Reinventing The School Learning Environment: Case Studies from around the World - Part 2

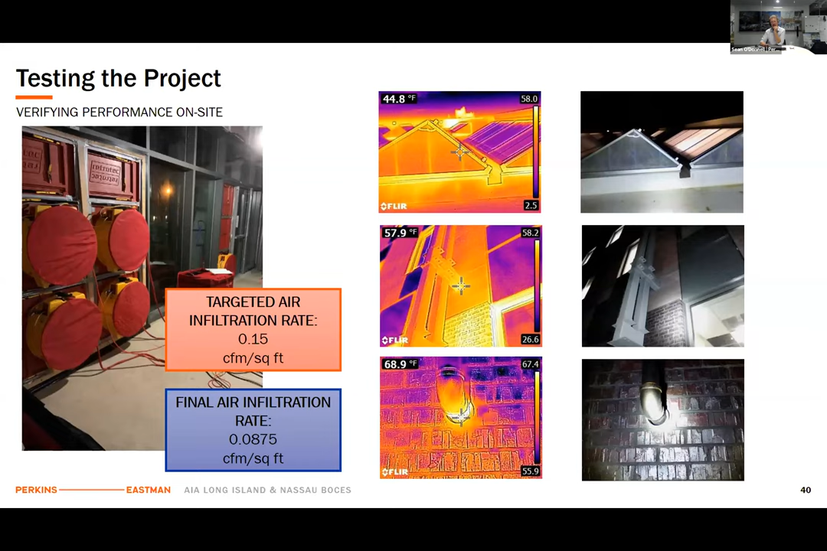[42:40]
even with the high performance facade. And then finally, the front door as we go as well.